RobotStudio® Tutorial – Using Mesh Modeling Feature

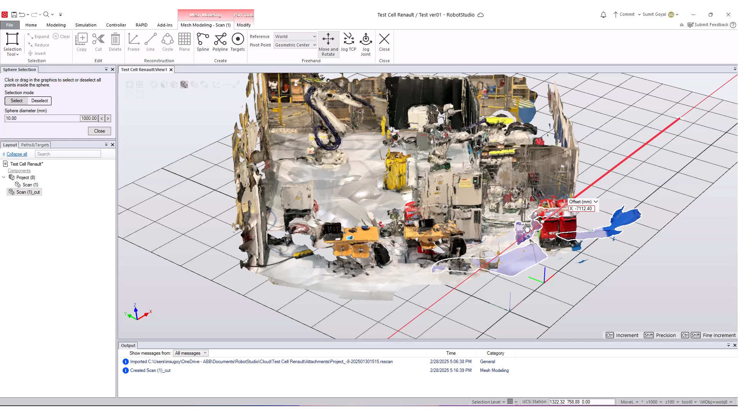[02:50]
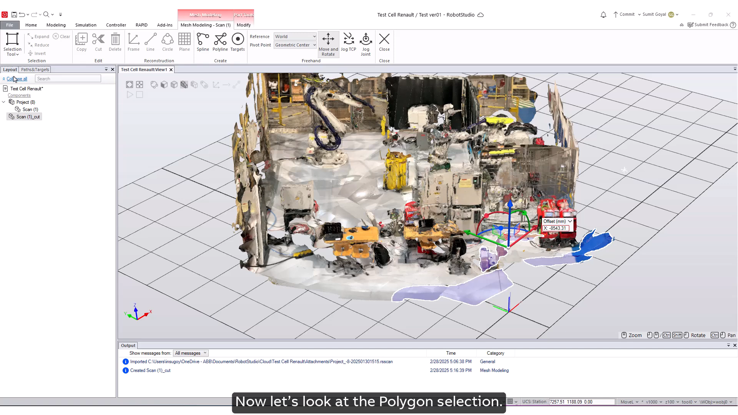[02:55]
now let's look at the polygon selection polygon mode allows you to select or deselect
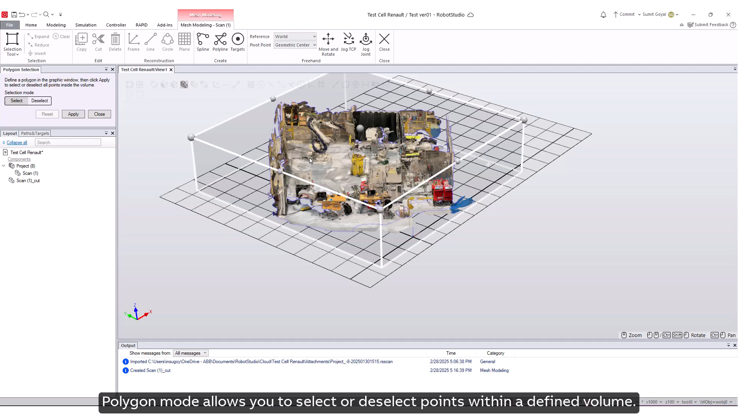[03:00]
points within a defined volume adjust the shape and height by moving the control points
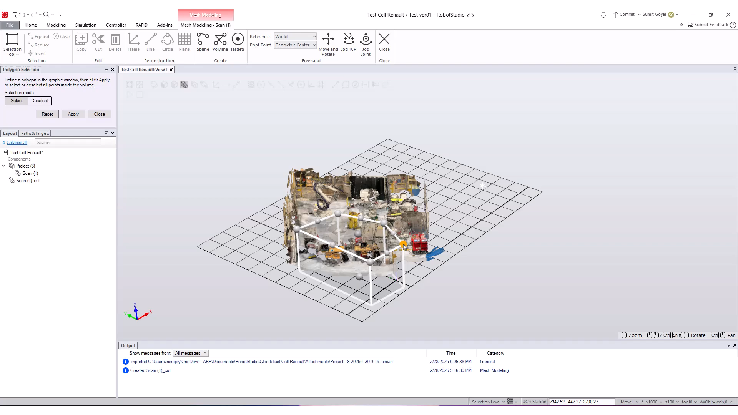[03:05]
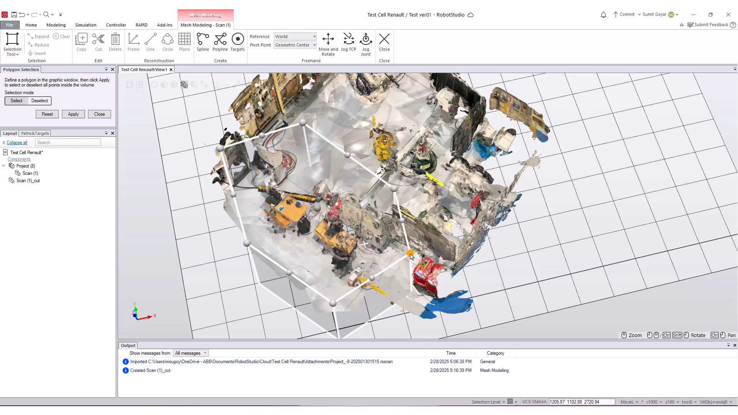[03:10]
after adjusting the control points for the polygon click apply this action will select all the surface area within the defined polygon
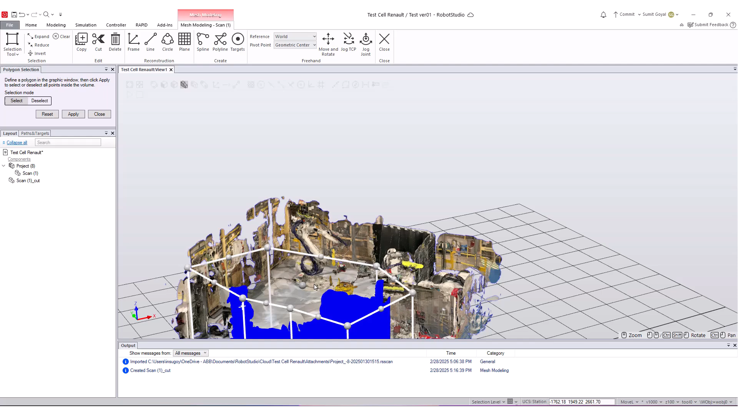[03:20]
you can then choose to copy cut or delete the selected section
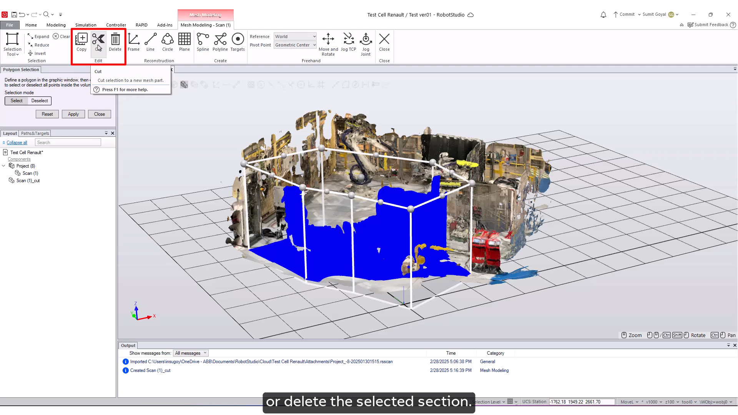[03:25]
let's use the cut function to remove the selected surface area from the mesh
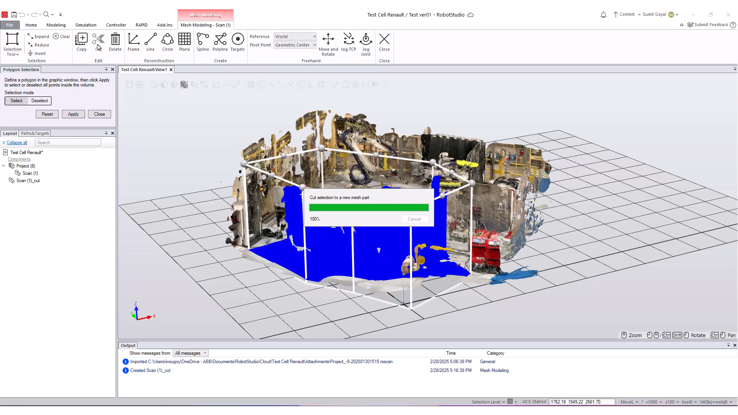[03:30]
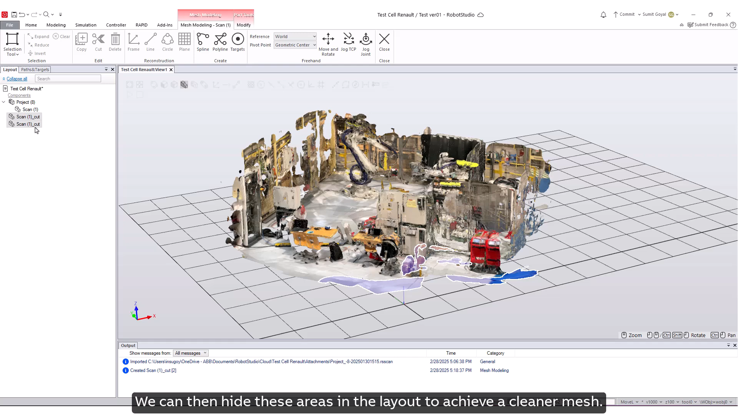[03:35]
we can then hide these areas in the layout to achieve a cleaner mesh
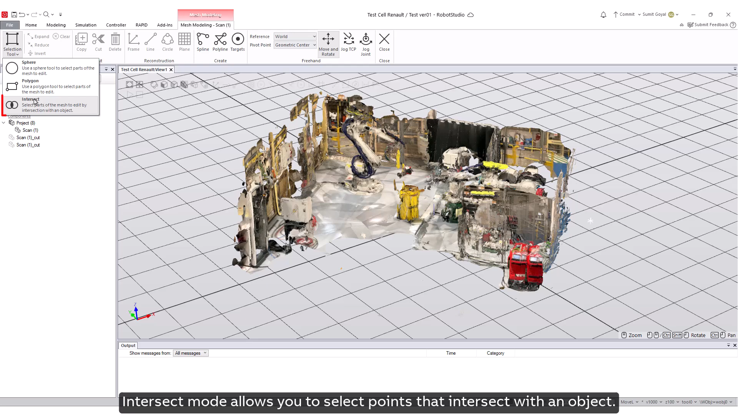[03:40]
intersect mode allows you to select points that intersect with an object let's quickly
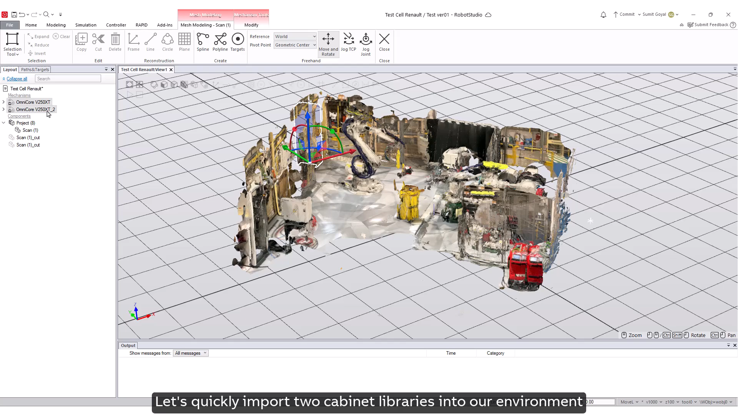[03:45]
import two cabinet libraries into our environment and place them according to the scanned layout
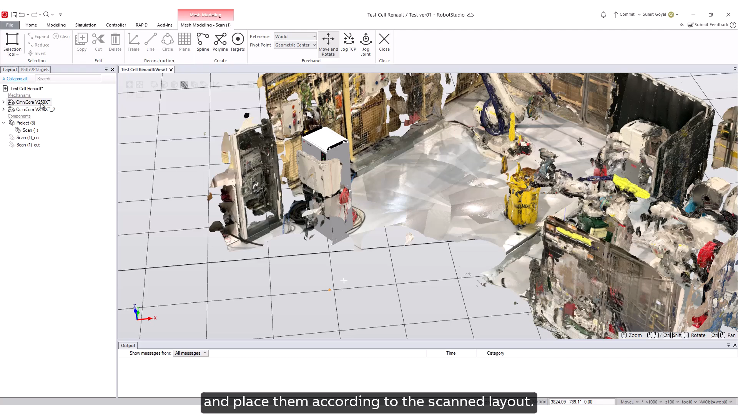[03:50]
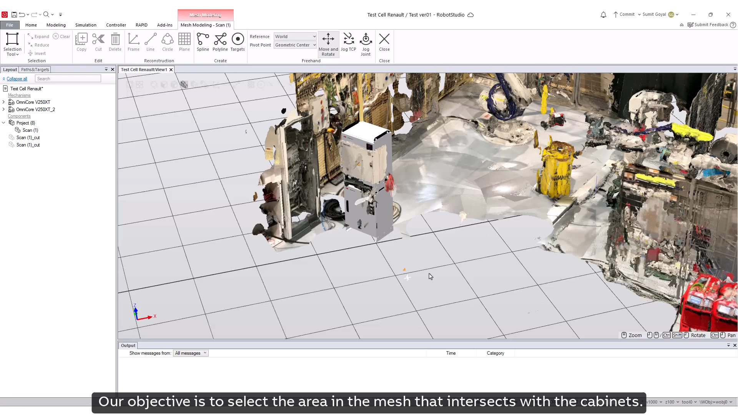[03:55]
our objective is to select the area in the mesh that intersects with the cabinets
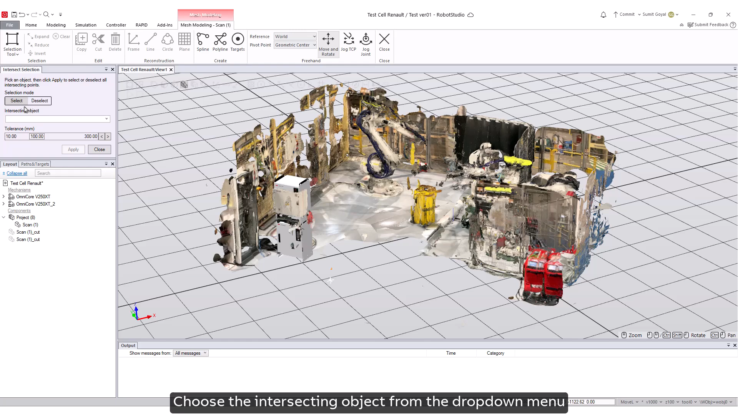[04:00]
the intersecting objects choose the intersecting object from the drop down menu in this case we will select our cabinet adjust the tolerance to refine your selection then click apply
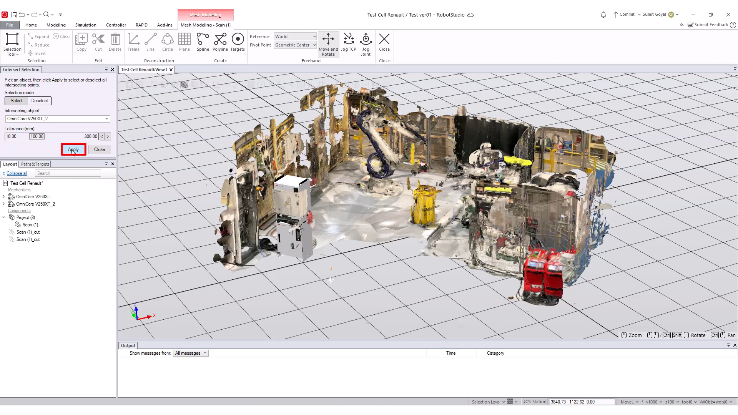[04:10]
this will highlight the part of the mesh that intersects with our cut scan area you can then proceed to cut copy or delete it as needed
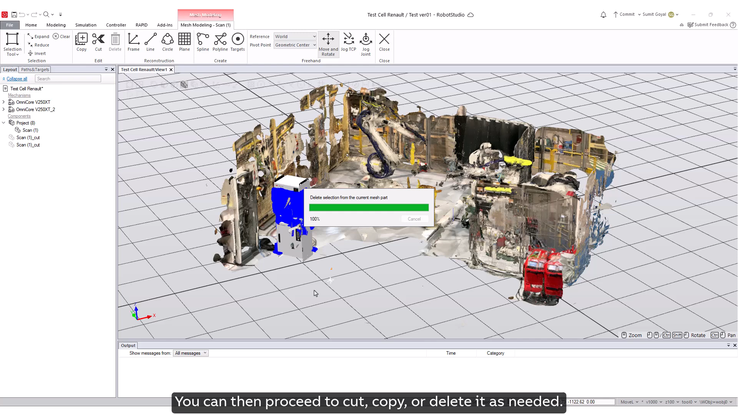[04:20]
let's proceed with demonstrating the reconstruction features
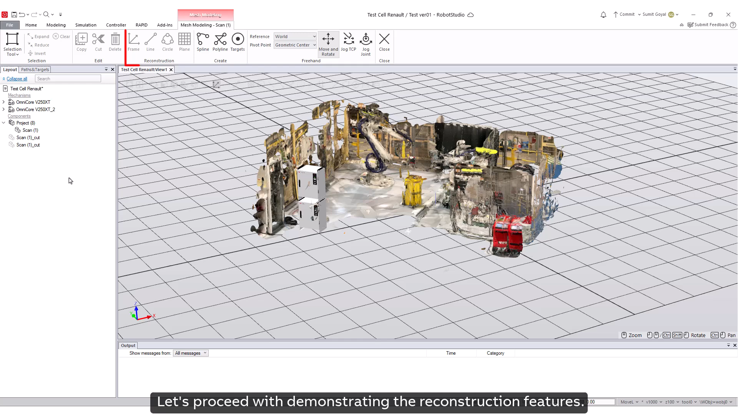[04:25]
begin by selecting an area within the mesh
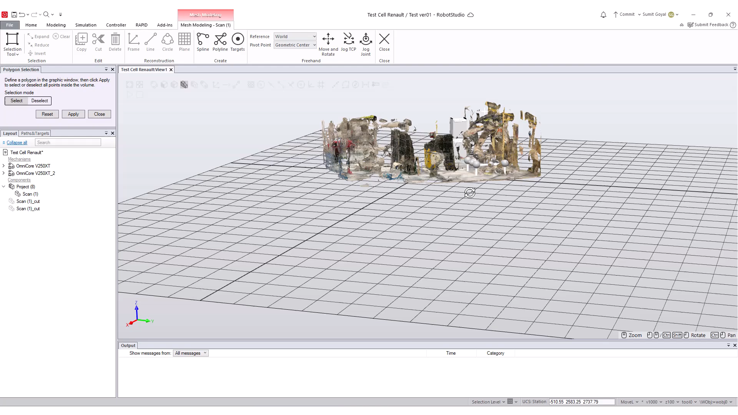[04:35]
next click on frame to establish a frame at the center of the selected section
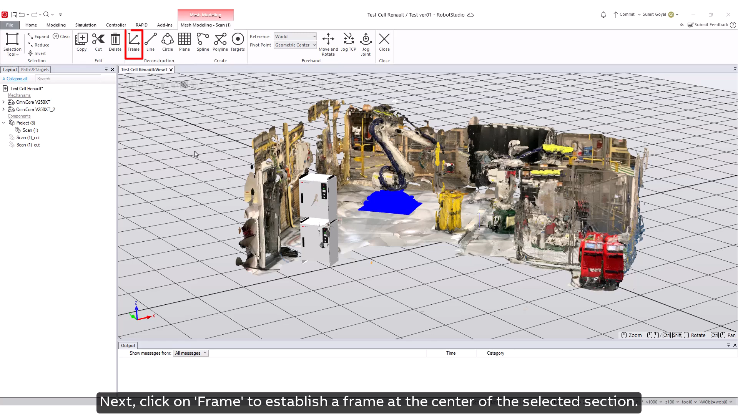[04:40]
this will allow us to seamlessly import a